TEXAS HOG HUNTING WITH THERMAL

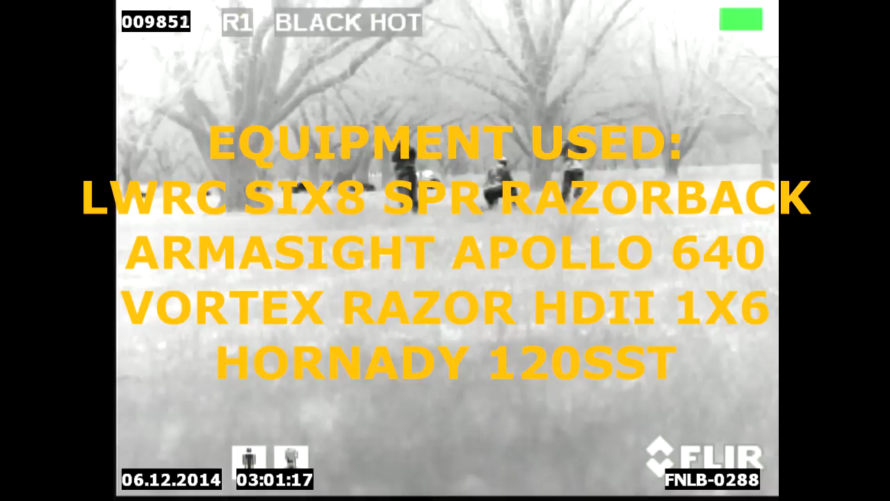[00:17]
At the very beginning, the picture is very clear. The night started out warm.
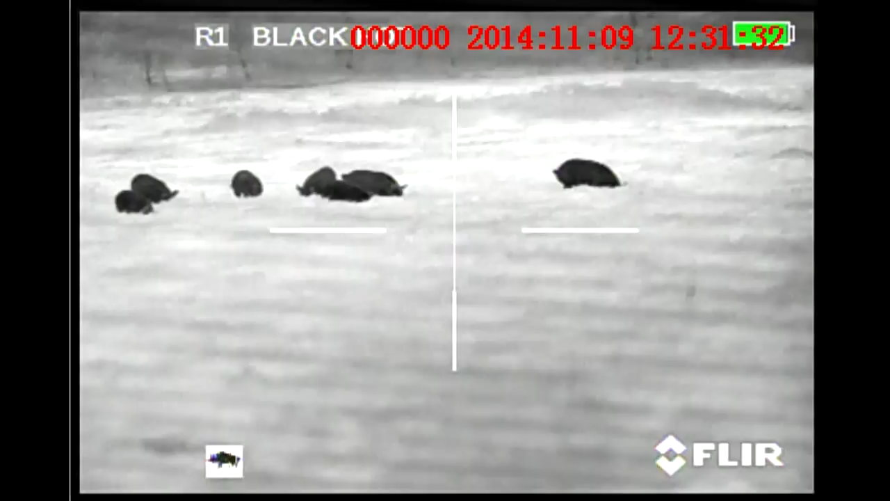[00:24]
As it went on, it stayed warm for December.
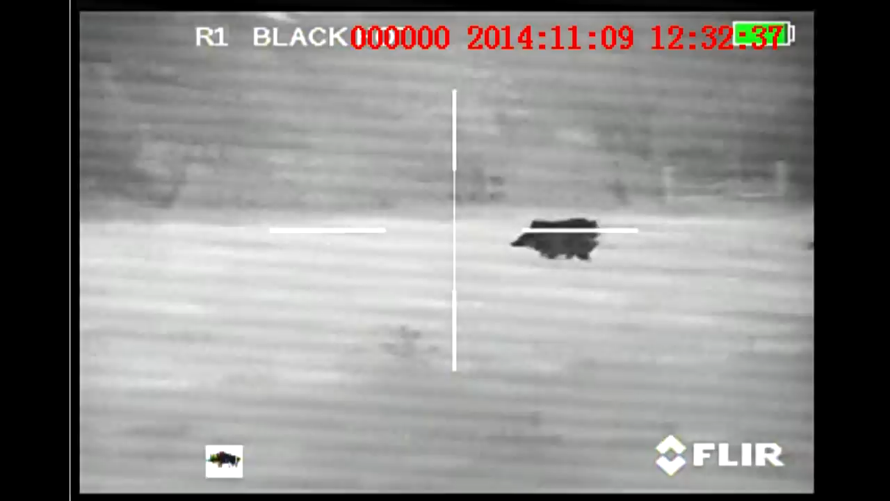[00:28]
It got down into the 60s, but a fog bank rolled in.
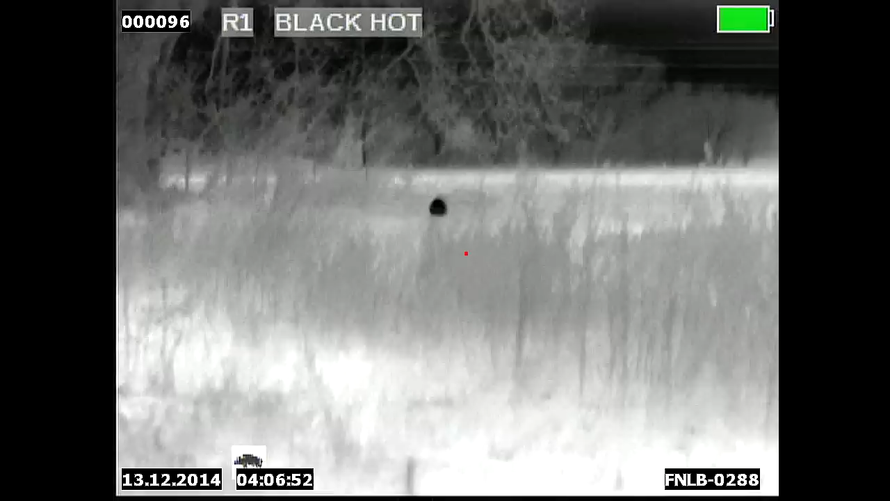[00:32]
And after this first one here, you'll see the picture steadily degrade as the fog gets thicker. Night vision was almost useless with the fog and the clouds and no moon. Everything was done by thermal. I would have never found these hogs.